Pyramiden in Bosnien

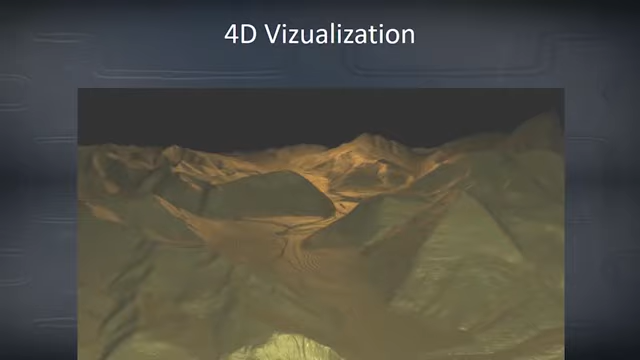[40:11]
Die Sonnenpyramide. 220 meters. 220 Meter. But look how it goes all the way to the bottom of the valley.